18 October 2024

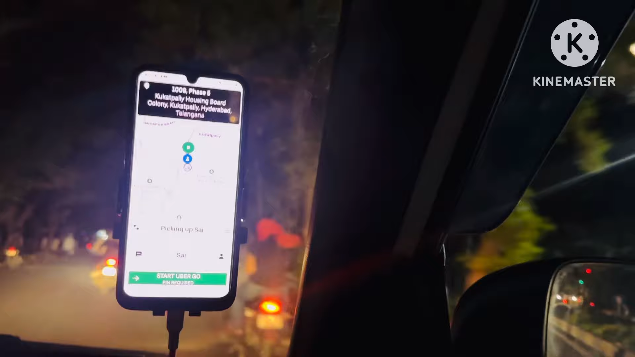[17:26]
47 మినిట్స్ ఏమో చూపించింది. లెట్స్ గో. లేదా మనకు 499 వచ్చింది. కస్టమర్ 500 కొట్టిన.